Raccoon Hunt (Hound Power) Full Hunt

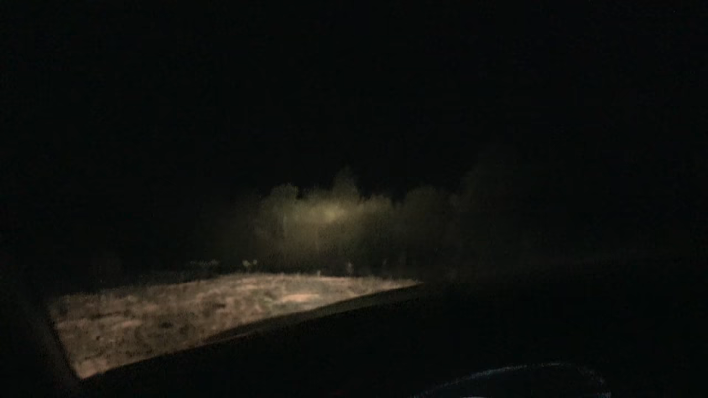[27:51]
They've cut some trees out of here since I've been in here. Used to have a pretty good road going out through here, but not anymore.